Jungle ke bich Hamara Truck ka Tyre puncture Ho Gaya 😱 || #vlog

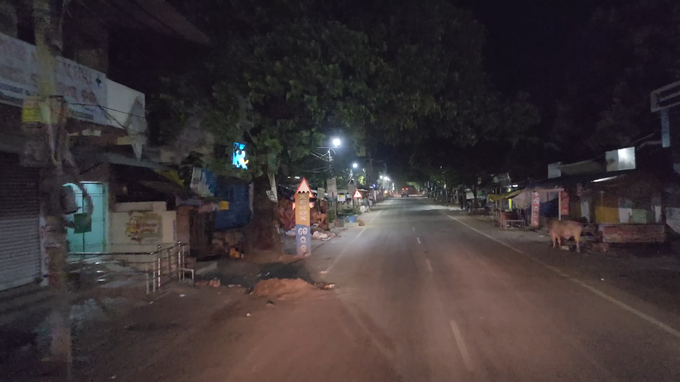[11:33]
वैसे तो हमको सिटी नहीं दिख रहा है कोई जाम लगना कुछ होने वाला। दोस्तों रात में तो हम इसलिए गाड़ी चलाते हैं कि नया जगह पर हमको भी समझना पड़ता है शहर सिटी, और नया तो मान लीजिए रोहित को देंगे तो नया जगह है,
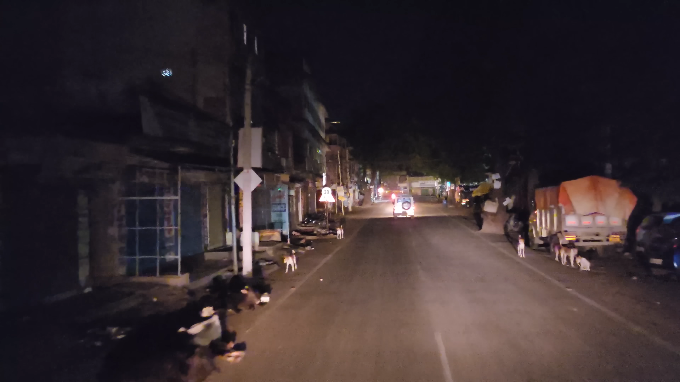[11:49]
इसके लिए थोड़ा सा गड़बड़ होता है, कहीं कोई पेड़ है या कोई ठोकर है, थोड़ा समझना पड़ जाता है। हमको भी आइडिया लग जाता है, जहाँ एक बार चल जाएंगे तो फिर दिमाग में सब घुस जाता है ना। ये देखिए ये सब टर्निंग है,
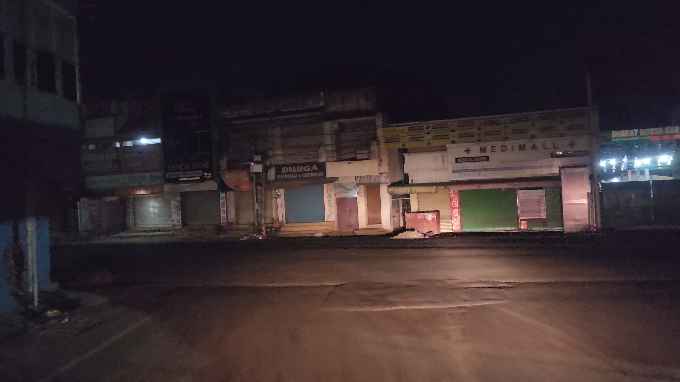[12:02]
ये सब टर्निंग पर ध्यान देना पड़ता है, कौन टर्निंग किधर का है क्या है।
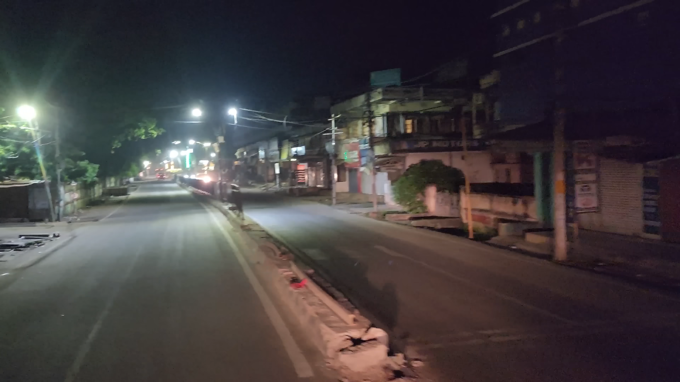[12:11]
सिटी तो बड़ा अच्छा है, एकदम चौड़ा जगह है, कोई साफ़ सुथरा एकदम चौड़ा भी है, कोई जाम लगने वाला है नहीं।